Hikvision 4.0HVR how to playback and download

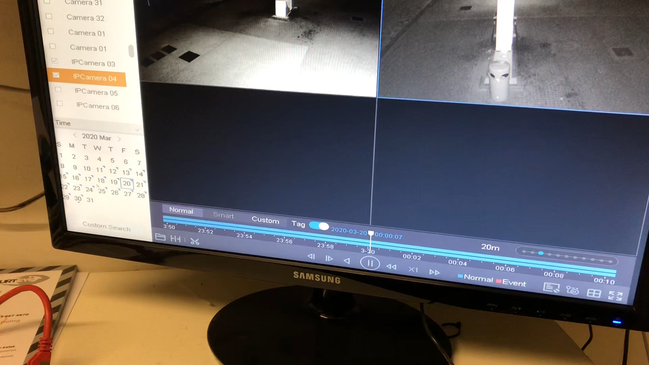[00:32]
let's say for example we've got 20th double click on that then that's your time scale um you can go in 20 minute incrementals
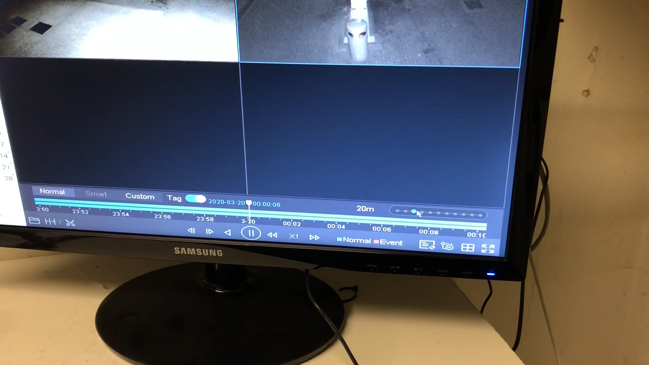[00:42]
what we're going to put down to six hours or four hours and movie across that's your timetable so that's two o'clock in the morning two thirty three
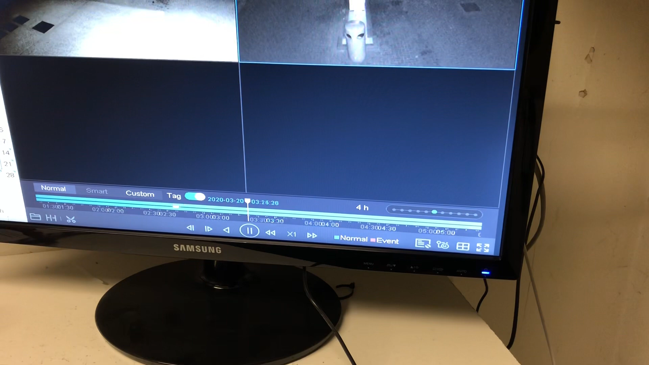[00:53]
four that's that's early early hours of the morning so i'm going to move that